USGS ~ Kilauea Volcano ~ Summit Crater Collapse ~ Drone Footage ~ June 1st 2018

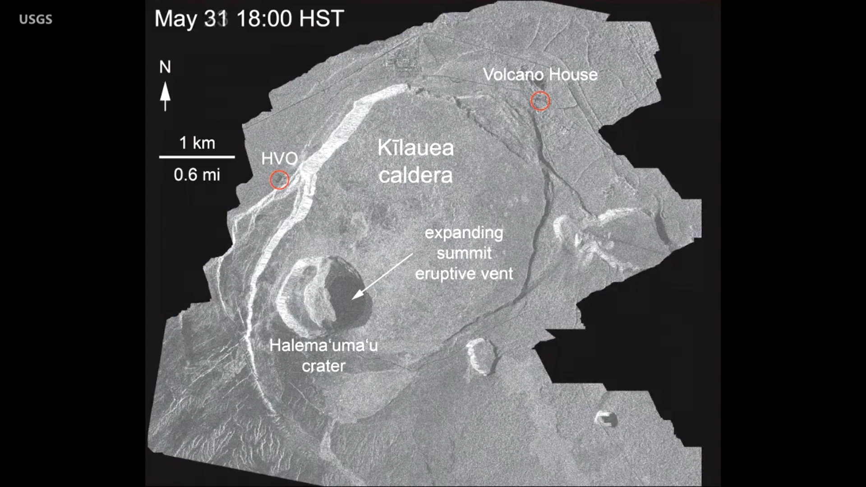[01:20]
Using satellite radar and other techniques, we've been able to document the enlargement over the overlook vent. That's the one which formerly had the lava lake. But clear views of the crater itself have not been possible.